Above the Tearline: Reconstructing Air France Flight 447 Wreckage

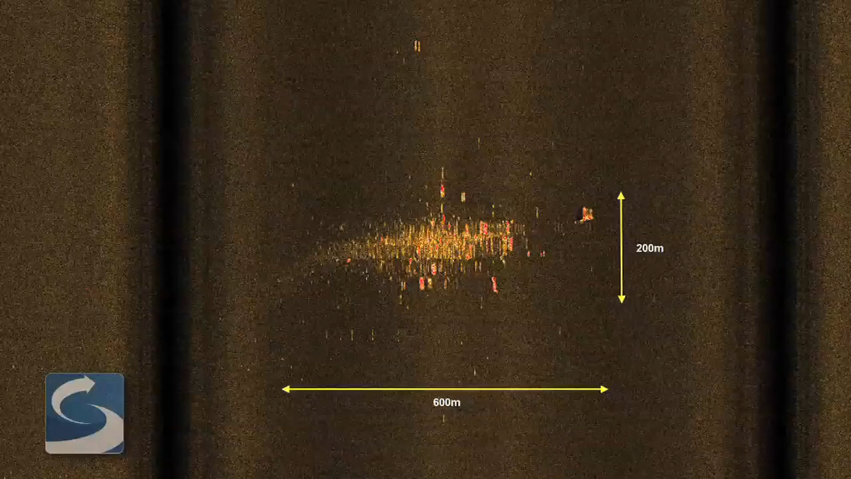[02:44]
it appears the debris was spread over an area of 600 by 200 meters.